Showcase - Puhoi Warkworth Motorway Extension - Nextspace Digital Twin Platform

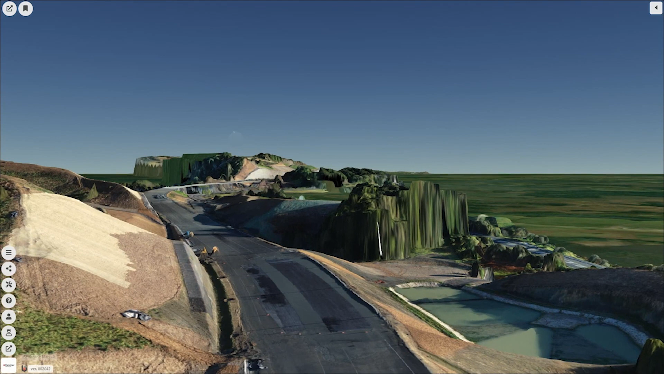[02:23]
all precisely geo-located in the resulting digital twin. BOSS digital twins are cloud-based, so no software needs to be installed or managed.
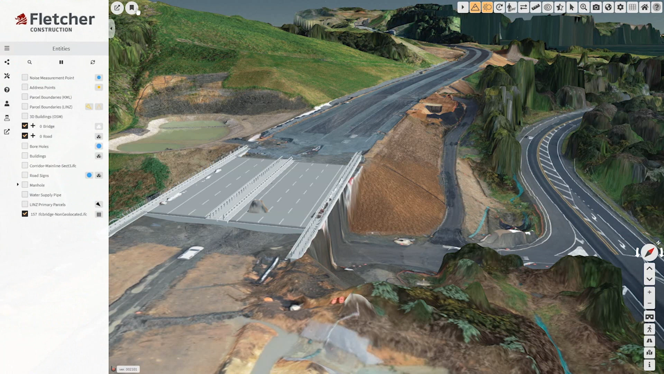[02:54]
As data, it is precise, rich, and readable by machines. As a visualization, it is easily understood by people.